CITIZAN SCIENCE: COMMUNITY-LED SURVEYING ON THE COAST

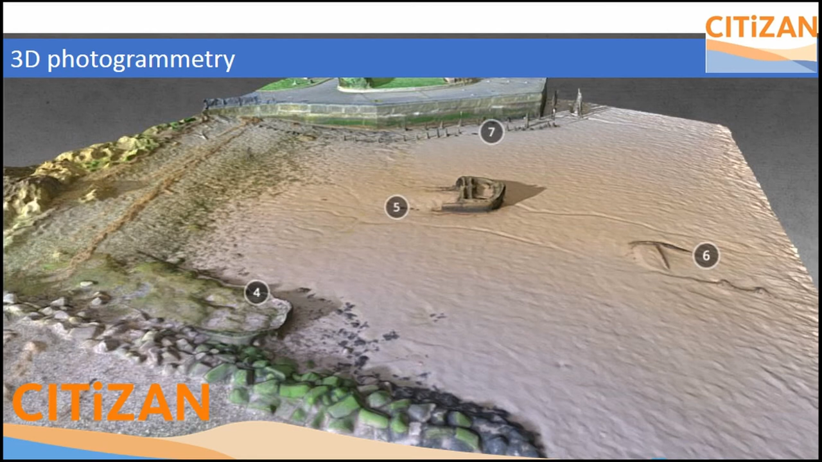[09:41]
have produced some really amazing stuff these is the that particular survey style is really important in really sticky intertidal mud like here in hull um where it would be too risky to go out there and survey those vessels um on foot uh so it's really useful uh this is